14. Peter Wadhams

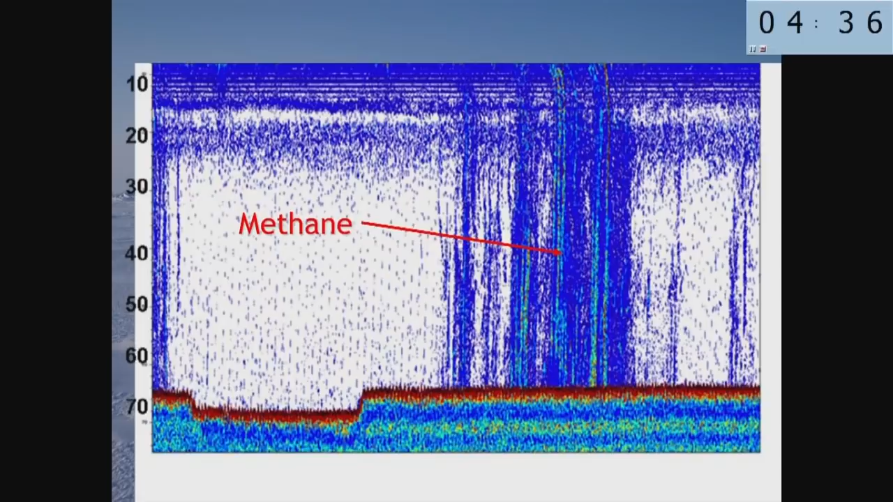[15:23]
And you see already, every time people go there in the summer, there are more and more plumes of methane coming up from the seabed. And they all get to the surface. Methane dissolves in water, but only if the water depth is several hundred meters. If it's 50 meters, the methane all comes out of the sea surface, gets into the atmosphere, and becomes a very potent greenhouse gas.